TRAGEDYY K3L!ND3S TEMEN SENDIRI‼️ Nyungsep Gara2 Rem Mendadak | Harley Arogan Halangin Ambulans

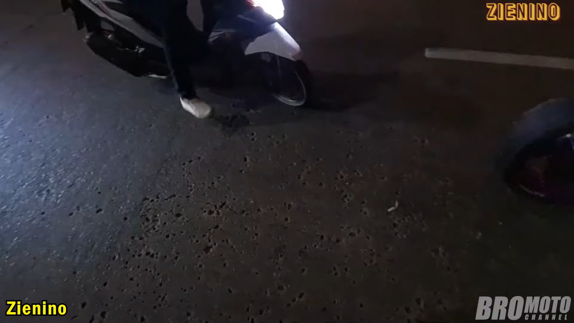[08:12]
Saat si motovlogger lagi night ride Bareng komunitasnya Gak sengaja di tengah jalan Salah satu temannya yang pake ninja 250Fi Putih di depan itu Mengalami crash Dan apasnya lagi Si
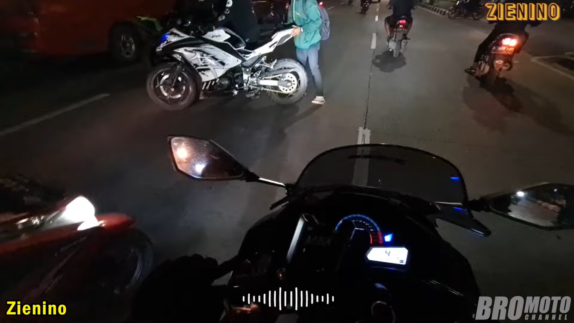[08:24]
rada tersebut Gak sengaja terlindas oleh motor Si motovlogger nih guys nih Untuk kronologi insiden ini Kalau kita lihat dari tayangan ulangnya Si rada ninja putih Itu menubuk rada ninja merah Yang
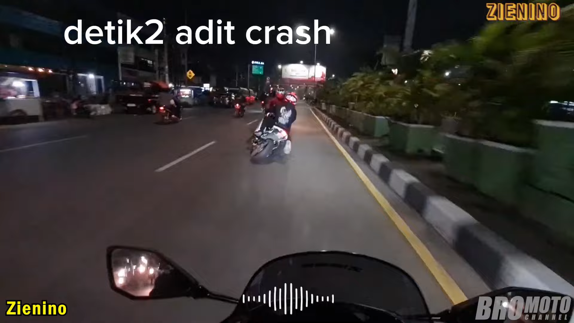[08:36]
melakukan pengreman mendadak Nah alasan si rada ninja merah Melakukan pengreman mendadak Itu karena ia kaget Ada radar
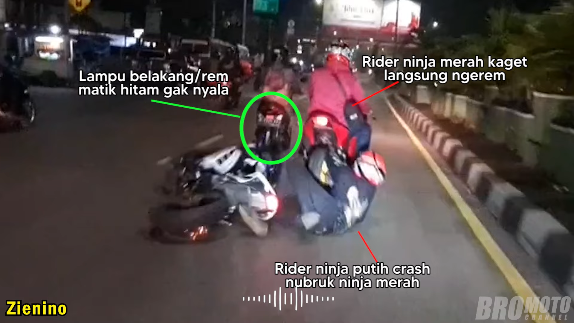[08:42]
metik hitam di depannya Yang rem mendadak Tapi dengan kondisi lampu belakang Atau rem yang gak menyala nih guys nih